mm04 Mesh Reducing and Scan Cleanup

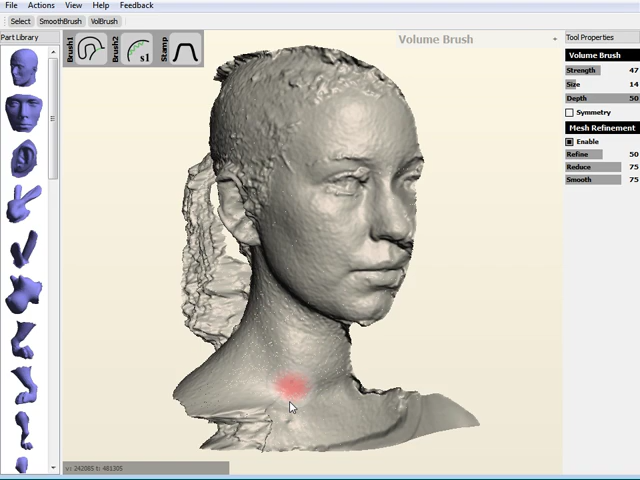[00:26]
so this is just going to be a little tutorial about how to configure the brushes to do reducing. So, we've got this mesh here, it's a pretty high-res mesh, it's about 500,000 triangles.
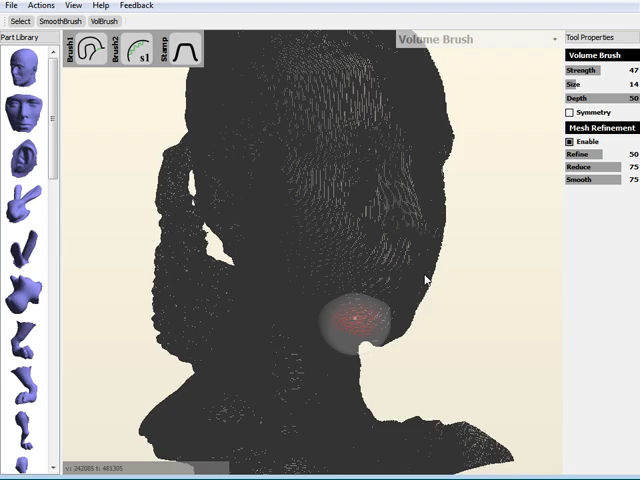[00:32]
I mean, you can see, if we turn on the wireframe, it's got probably a lot more triangles than it needs. So, I'm going to show you how to sort of clean up this mesh as an example of doing reducing. Okay, so, I find that the best way to do reducing is with the bubble smooth brush, this one, so this one kind of smooths outwards, so it tends to not shrink as you're doing the reducing.
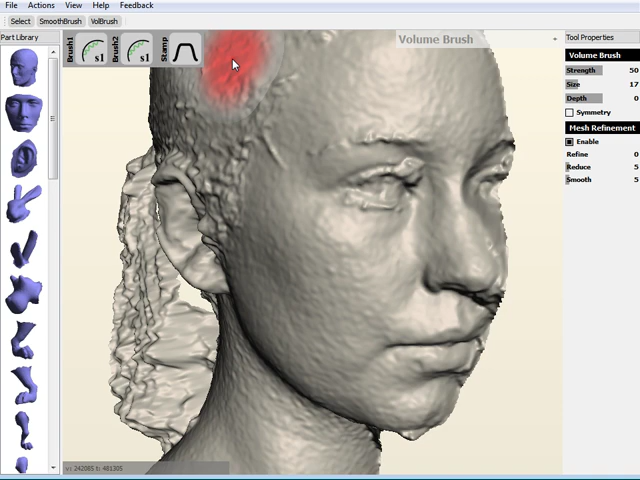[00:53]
So, I'm going to switch to bubble smooth. I mean, it's also set as a secondary brush, so I can use it by holding shift, but the tutorial will be easier if it's on the primary.
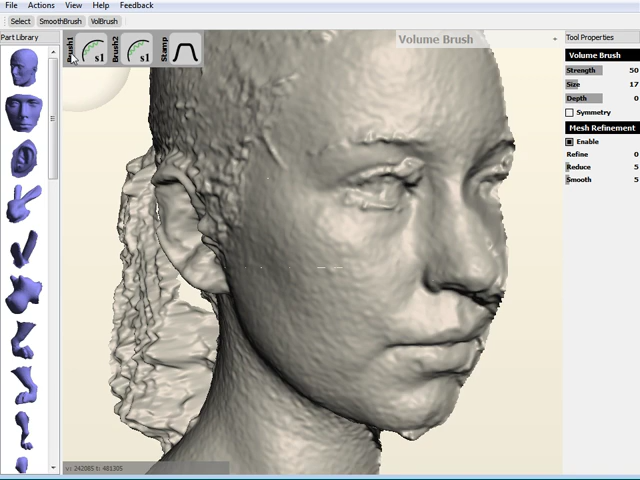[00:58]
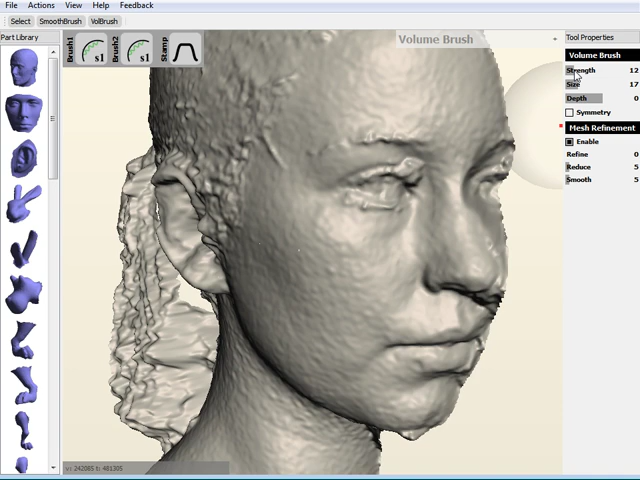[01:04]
So, the first thing you want to do is turn the strength way down so that there's not actually much smoothing happening, if you're going to want to do reducing. And then, so, if we do that with bubble smooth, what we see is,
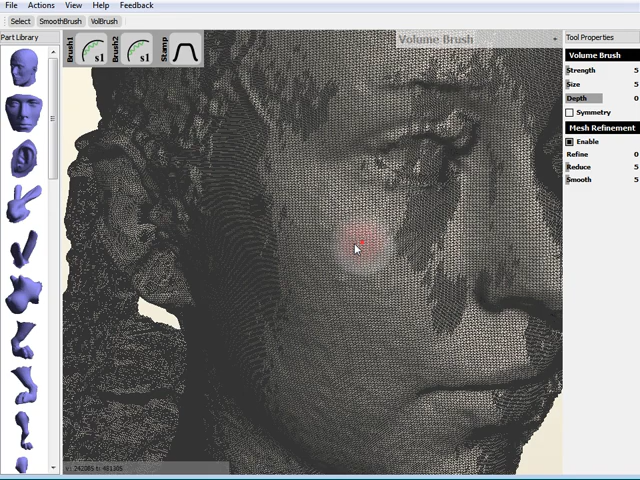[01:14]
you know, not much actually happens when we brush, it'll smooth in sort of rougher areas.
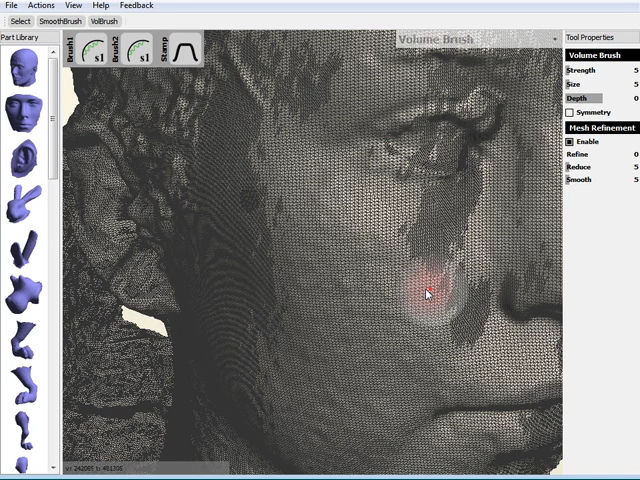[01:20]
But we have this reduce parameter, and if we start returning reduce up, let's try setting it up to 10,
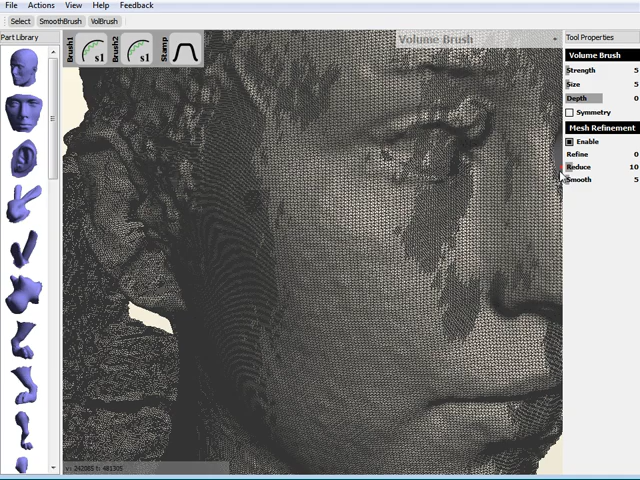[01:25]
you can see now as it's going to zoom in, you can see it's sort of mostly flipping there. Set it up a little bit higher, starting to reduce a little bit in some of these areas, you can see. So, basically this parameter is connected to the brush size,
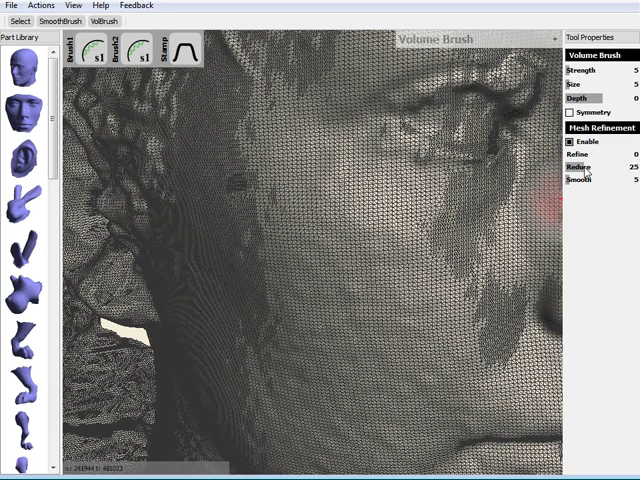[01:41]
so this is like a ratio of the brush size or a fraction. There we go, so we set up 25, now we get some pretty significant reducing.
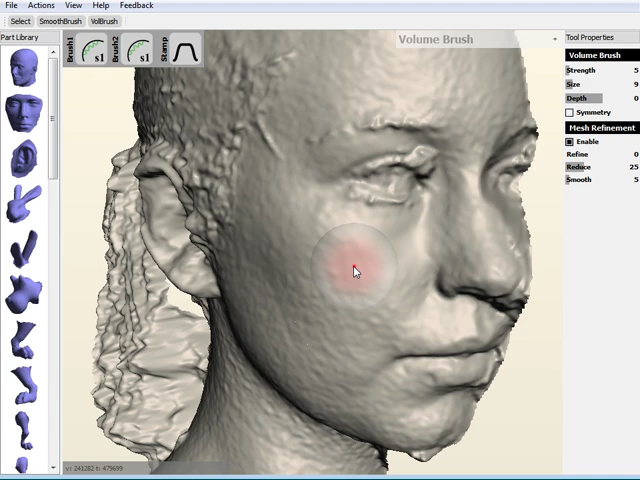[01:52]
And what you can see is the surface also is going to get smoother in those areas, so we do the reducing. And so, yeah, if I make the brush size bigger, I'm going to get bigger triangles.